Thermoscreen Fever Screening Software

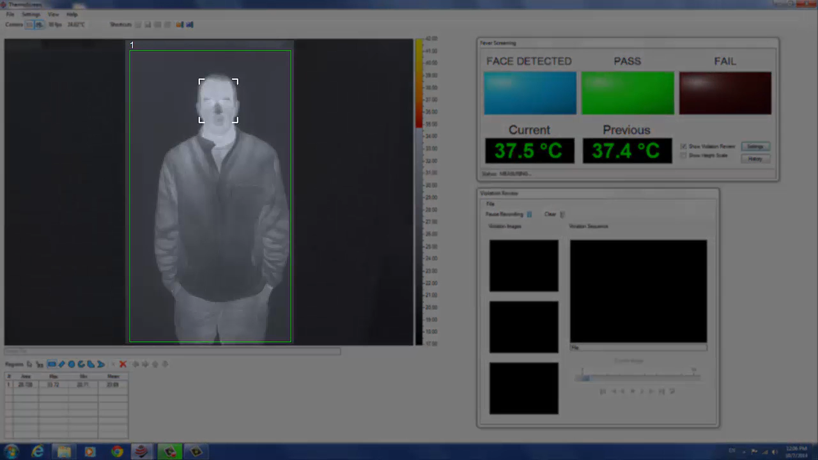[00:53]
To prevent misdetections and to minimize false violations, subjects are screened individually. Regions allow operators to exclude background objects that may interfere with screening measurements.
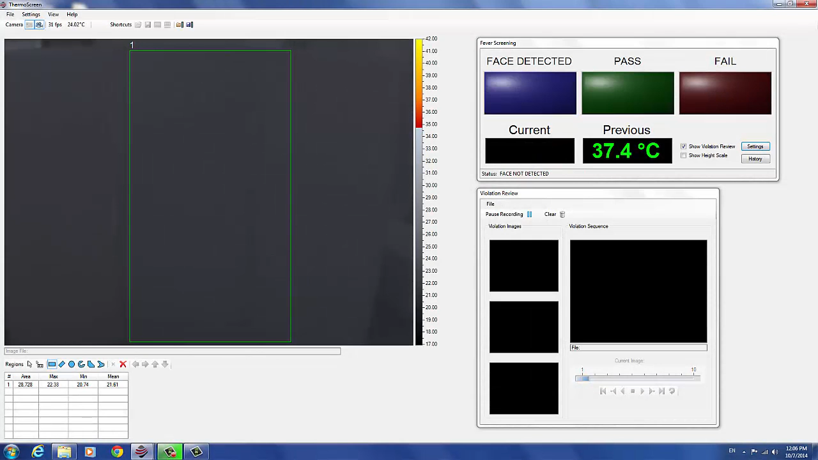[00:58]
Subjects are detected as soon as they enter the screening area and a verbal command is then issued through the system speakers. Please stand still and look directly at the camera. Custom verbal commands can be added in any language.
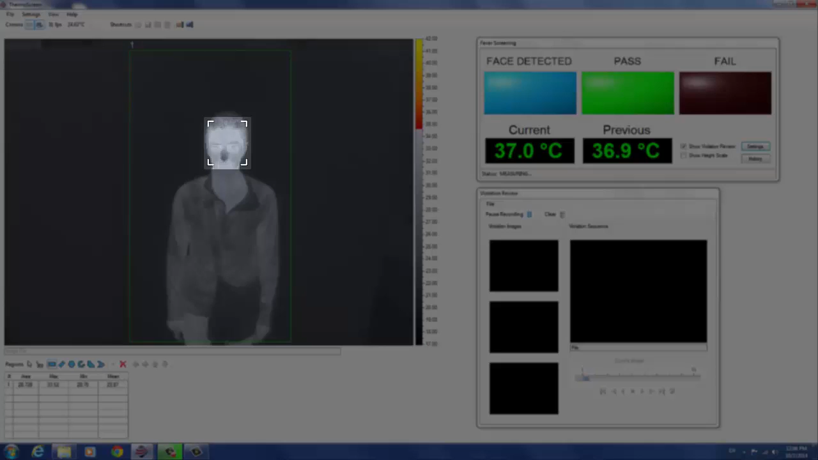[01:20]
Thermoscreen then locks on to the subject's face and the screening measurement is conducted as soon as a subject is standing still and facing the camera. The screening temperature is displayed, the test result indicator is illuminated, and the screening result is issued through the system speakers. Thank you.
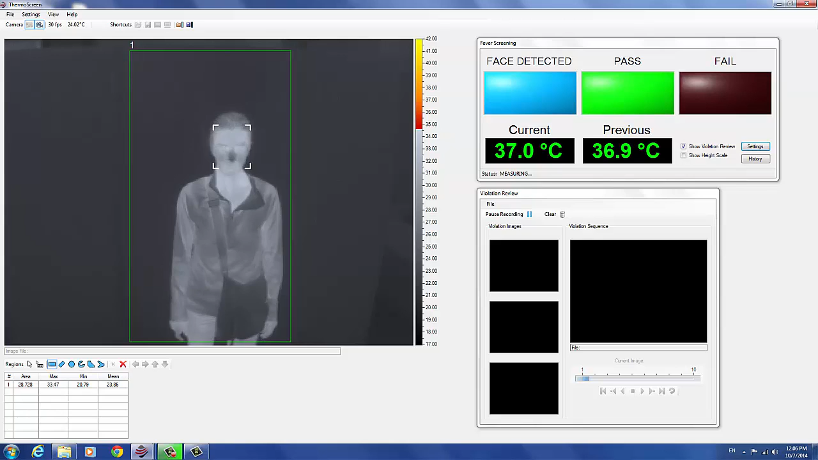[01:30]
You may proceed. Movement detection is needed because thermal image blur can cause erroneously low screening measurements. Face detection is necessary because the inside corners of the eyes provide the best correlation with internal body core
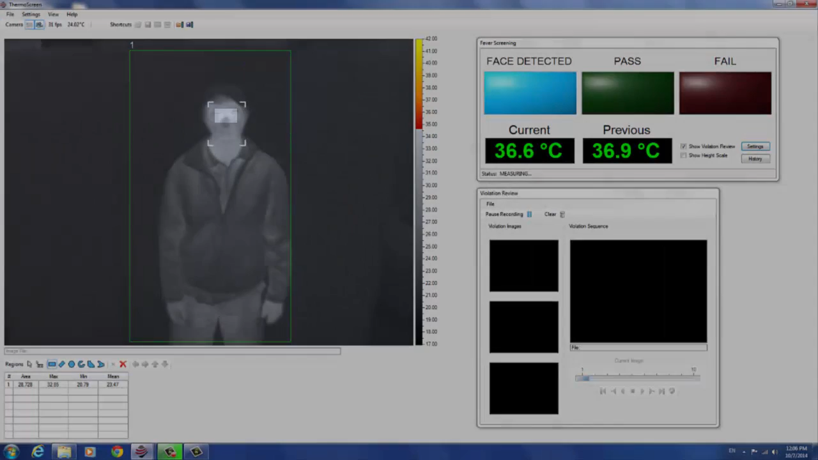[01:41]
On screen: spot 36.6°C
temperature.
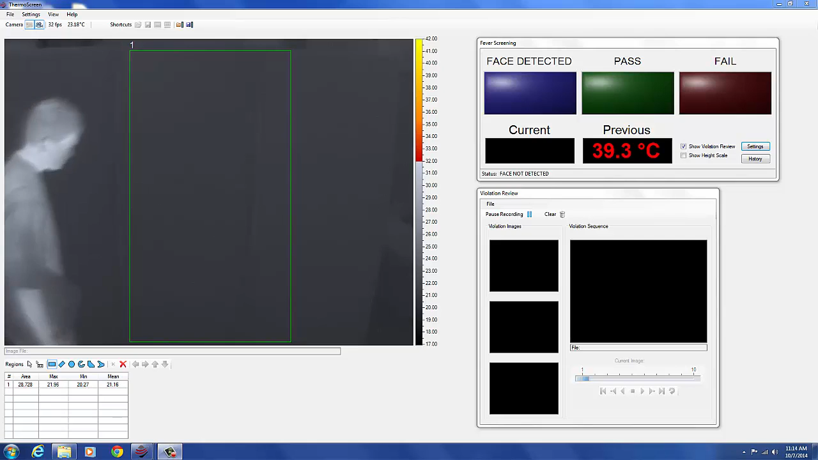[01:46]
Screening measurements above the fever threshold initiate a screening violation. The violating areas are displayed in bright colors, the measurement is displayed in red, the fail indicator is illuminated, and a verbal command is issued to the system speakers. Please wait here for an attendant.
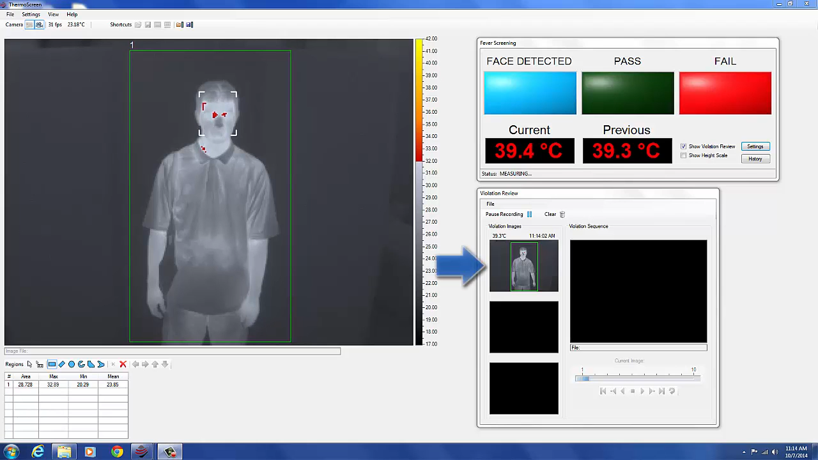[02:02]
At the same time, live thermal images of the subject are recorded for subsequent operator review.
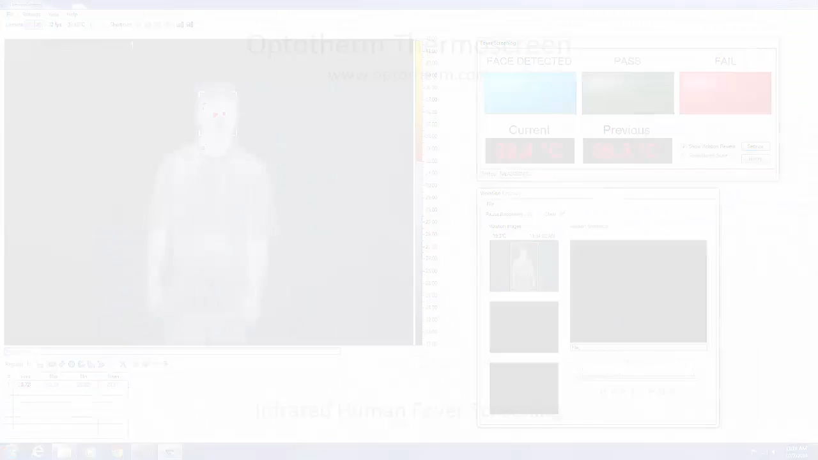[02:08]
Thermoscreen also provides operators and administrators with a graphical tool to easily review and analyze past screening results.